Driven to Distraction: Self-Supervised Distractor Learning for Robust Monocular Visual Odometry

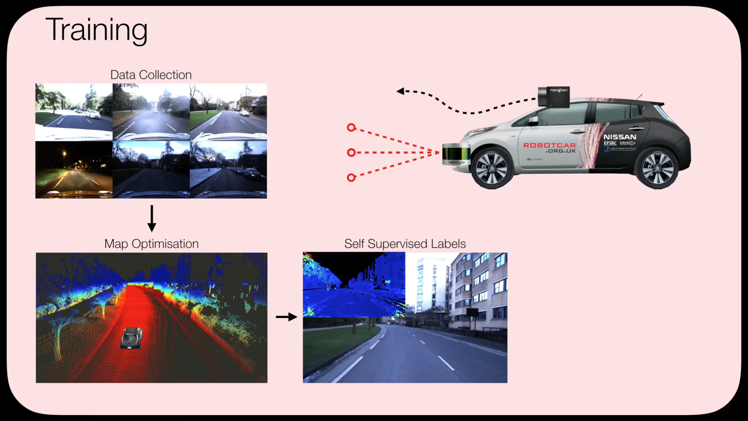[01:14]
We utilise all this data to automatically label images with ephemerality masks to train a deep convolutional network.
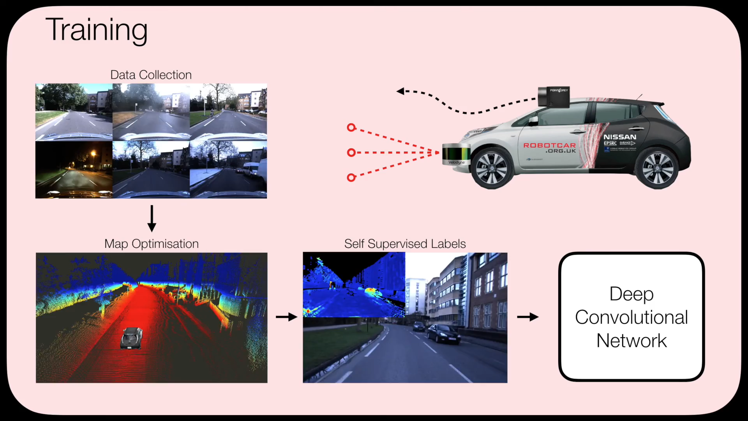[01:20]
Our approach needs no manual annotation and is fully self-supervised. We use an entropy-based approach to remove inconsistent lidar points such as parked cars and traffic across multiple mapping sessions, leaving us with a 3D prior of only the static elements of the environment.
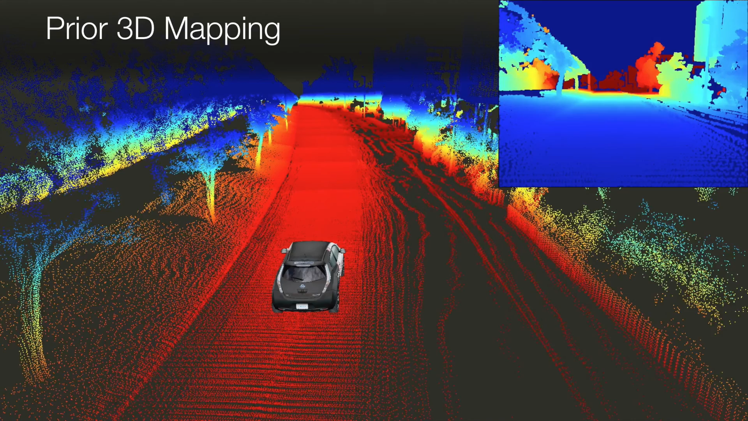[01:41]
To build ephemerality mask for training we first compute the true disparity in normals using an offline dense stereo approach. We project the prior 3D static structure into
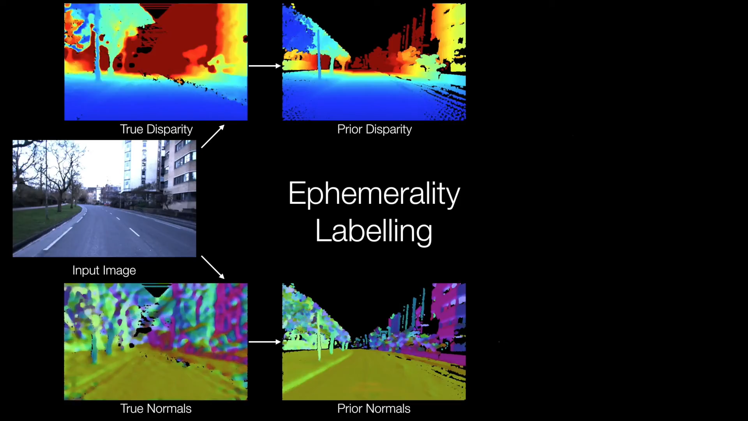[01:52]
the image to create the expected disparity in normal images. In the presence of traffic or dynamic objects these will differ considerably. We compute the ephemerality as a weighted sum of these differences.
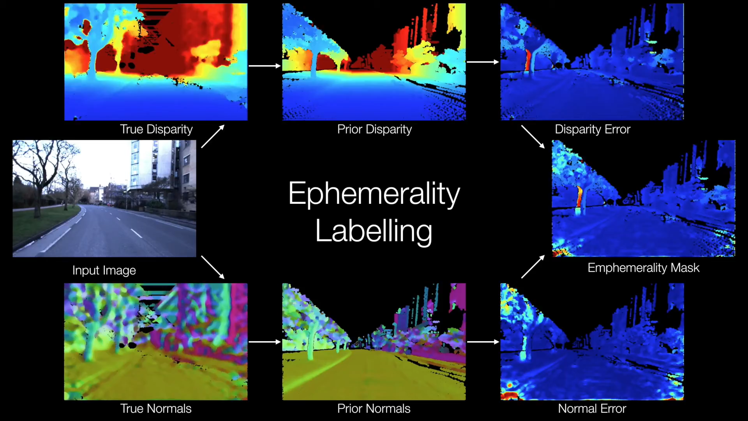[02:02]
Using this self-supervised approach we can automatically generate vast quantities of labels under different lighting, weather and traffic conditions.
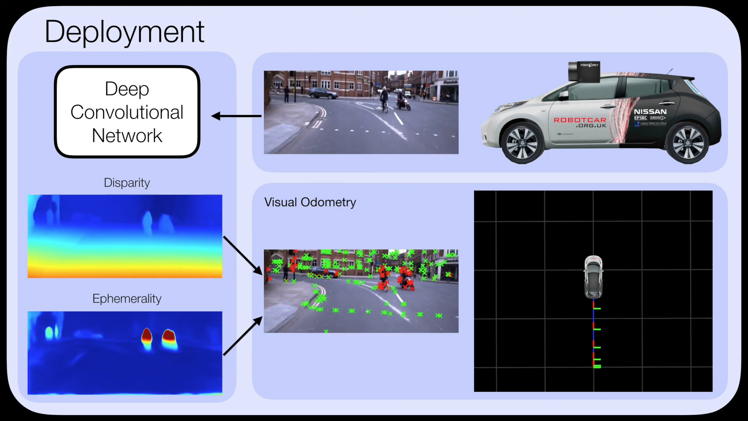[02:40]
The disparity prediction gives our pose estimates the correct metric scale and the ephemerality masks enable robustness to distractor objects.